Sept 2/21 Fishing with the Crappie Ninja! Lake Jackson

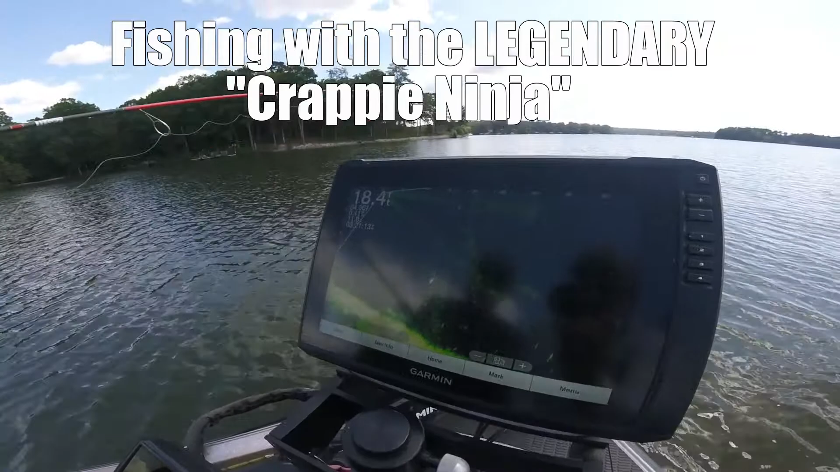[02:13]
Jig's coming into play, coming on top of the fish. He's right there under it. He's swimming away from it. No, he's coming. Sometimes they'll go down. And then come back up. And then they'll come back up. He didn't do that though. That's amazing. Amazing technology, guys. Stay tuned.
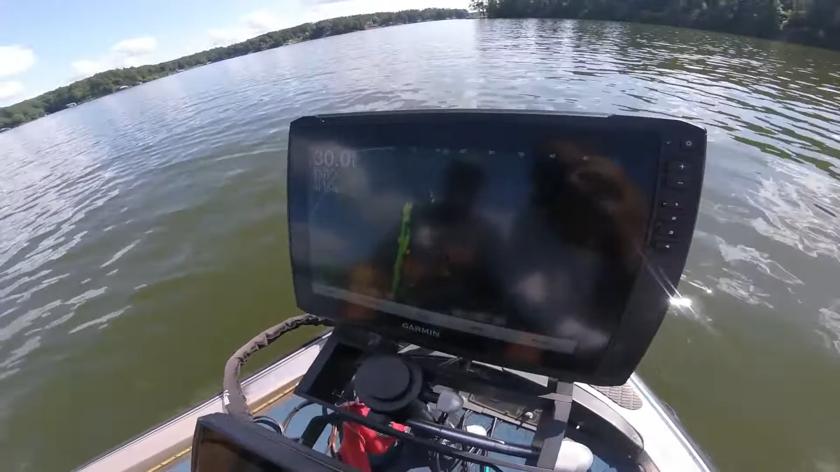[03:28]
I'm bringing it over to him right now. It's the double rig right there. Right there on top of them big fish. Oh, let's see what they do. Let's see what they do. Nothing swimming at it yet. Oh, let's do another shot on them. Real slow. Real slow. They're coming. They're coming. They're coming. They're coming. Keep reeling. Don't stop reeling. You just got bit, didn't you? No. Yeah, you did. All right, do it again.